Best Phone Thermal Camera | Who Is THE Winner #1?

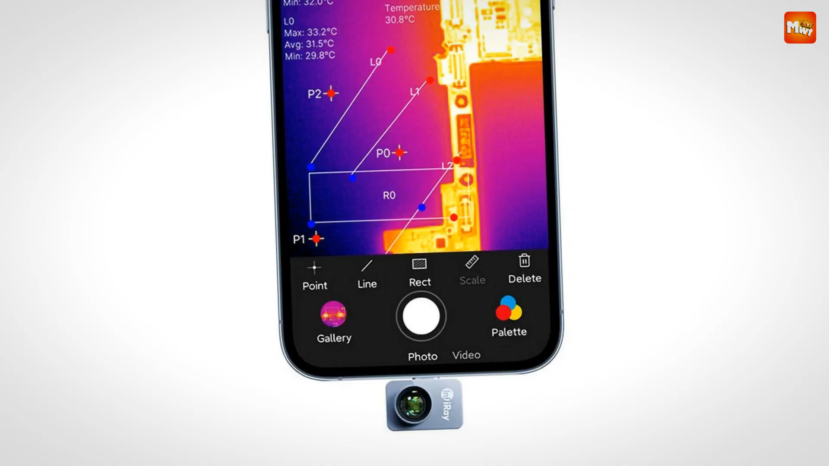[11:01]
On screen: max 33.2°C
Equipped with a 256x192 infrared resolution and a sensitivity of 40 mK,
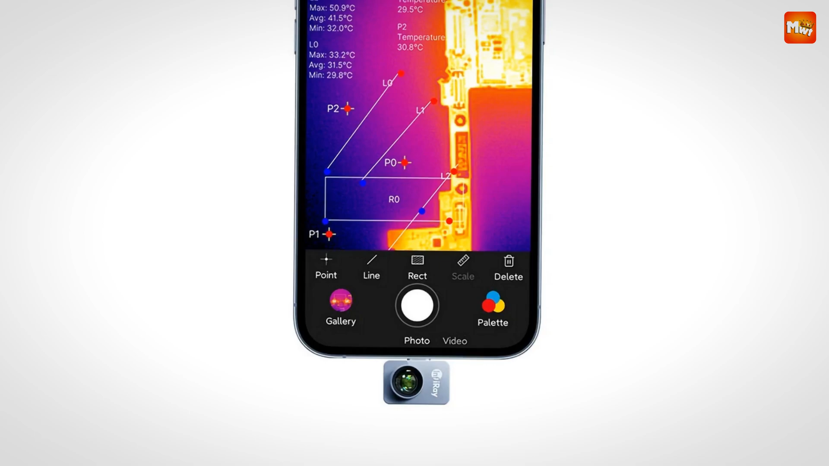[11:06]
the P2 Pro delivers crystal-clear thermal images.
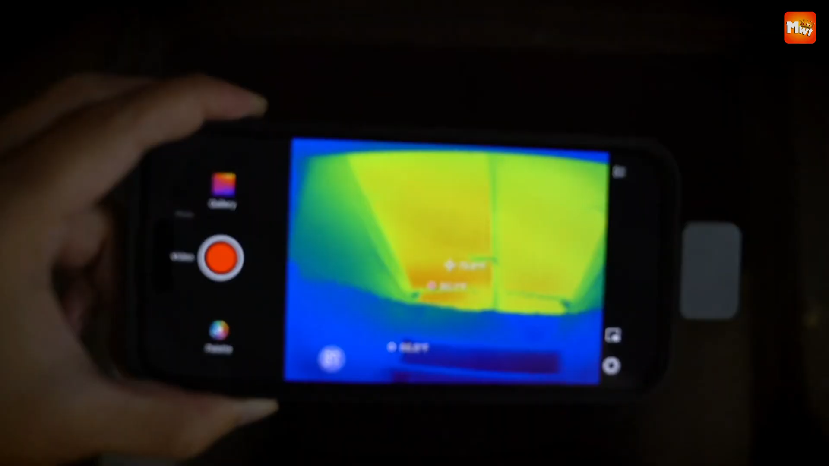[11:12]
Whether you're checking for heat loss in your home or inspecting machinery, this little device provides accuracy within 2C across an extensive temperature range from 20C to 600C, or 4F to 1112F.
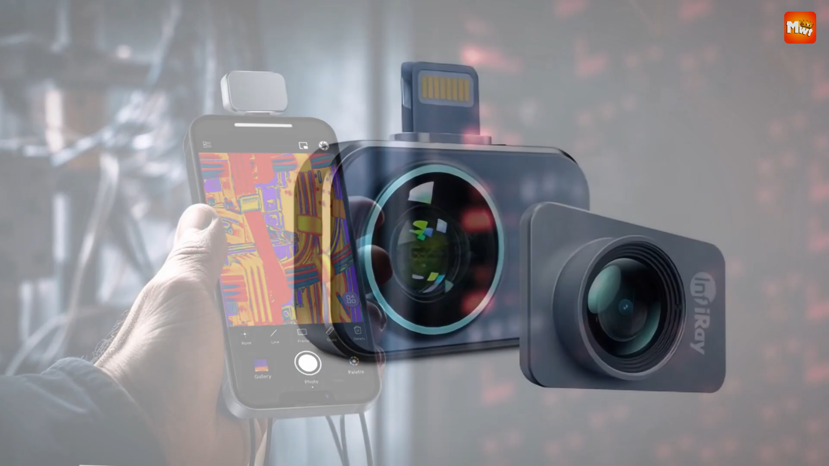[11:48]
The P2 Pro comes with free professional data analysis tools.
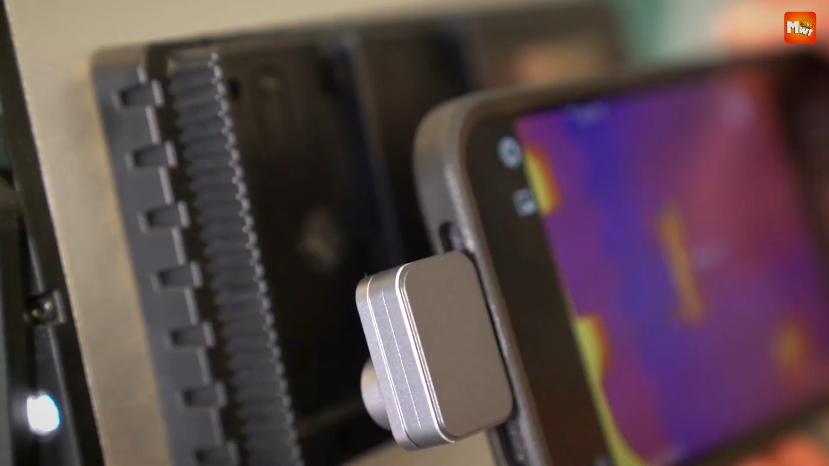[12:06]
One of the standout features is the DIY color bar technology.
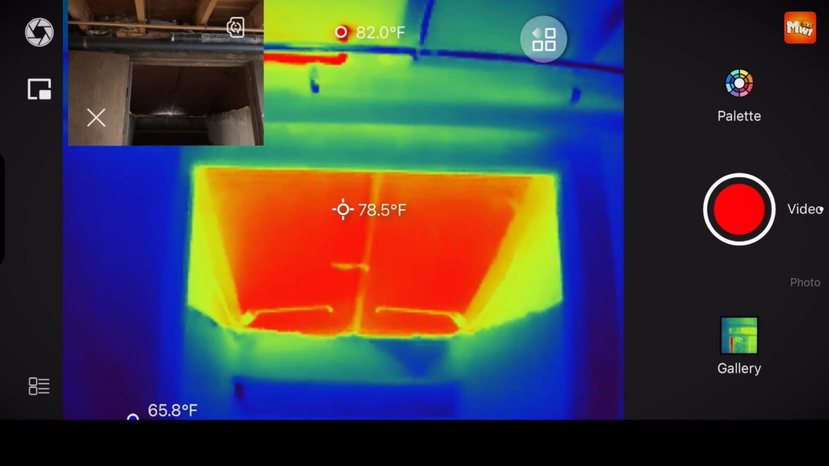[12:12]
On screen: spot 78.5°F, max 82.0°F
With 12 different color palettes,
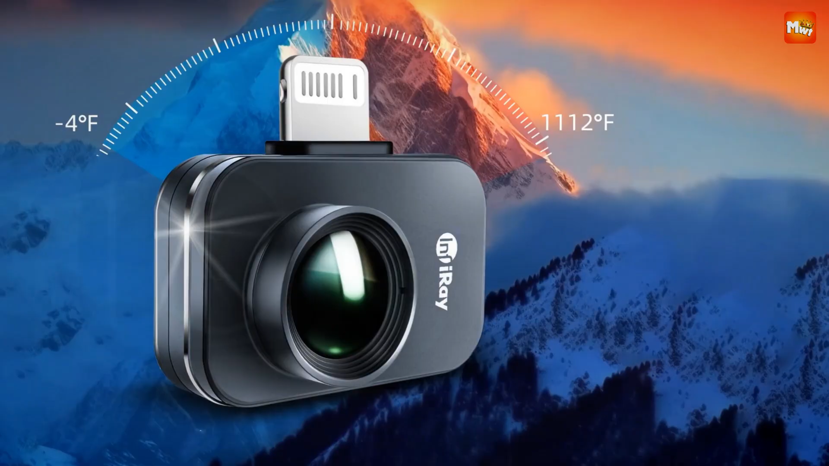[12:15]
you can easily highlight target areas by simply swiping two fingers or manually adjusting the temperature settings.
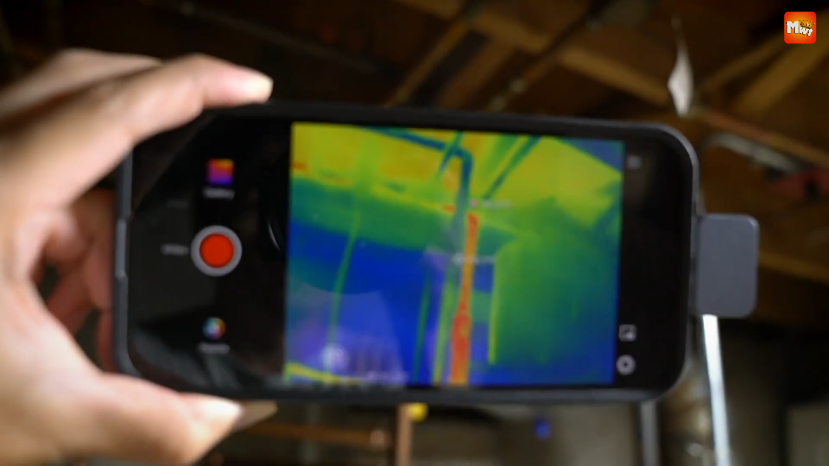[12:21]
This allows you to visualize temperature differences more effectively.
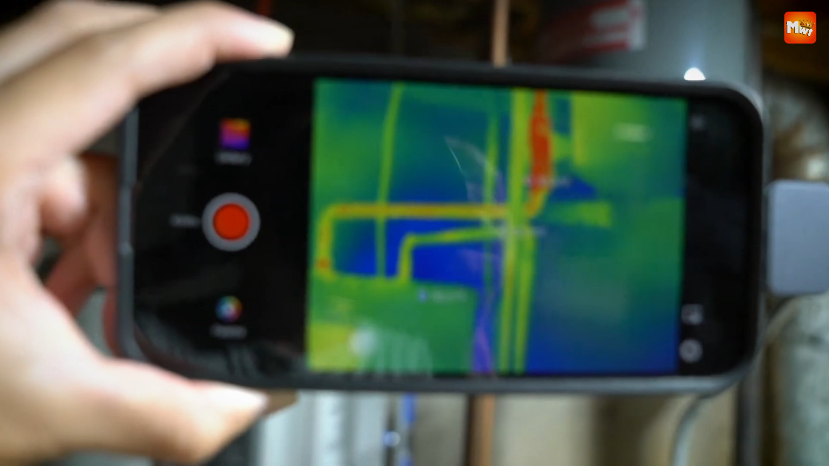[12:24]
Whether you're inspecting HVAC systems, searching for missing insulation,
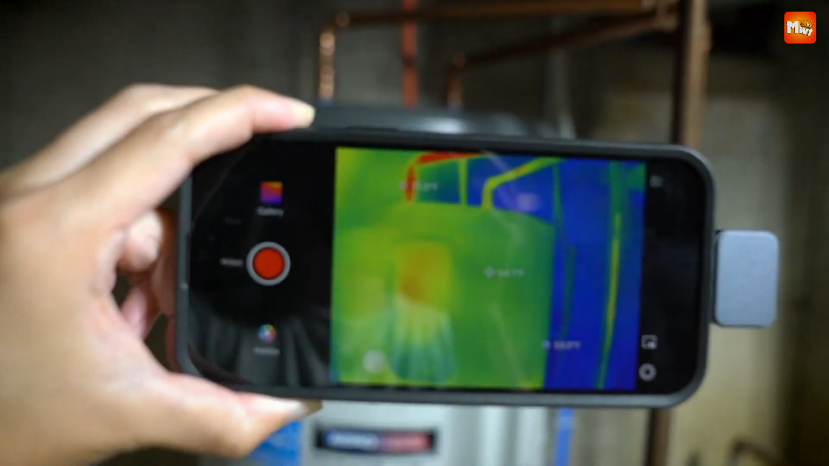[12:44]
Adjustable emissivity settings allow for even more precise measurements. You can tailor your readings based on specific materials or environmental conditions,
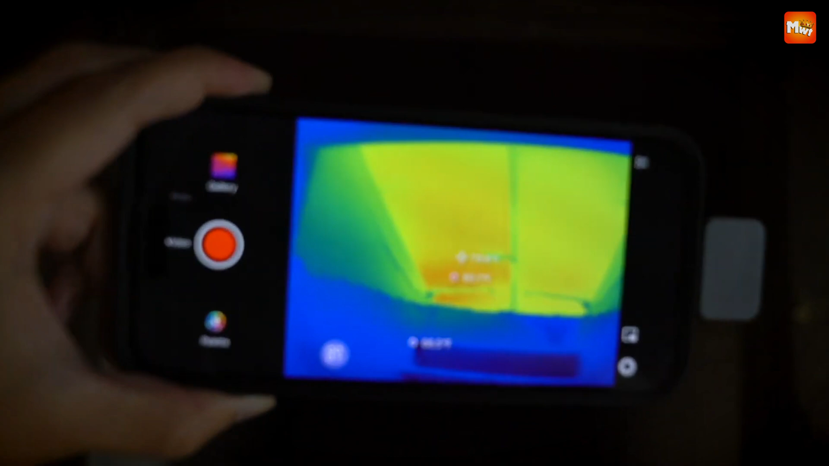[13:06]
Cons, smartphone compatibility, image quality in low light, limited field of view.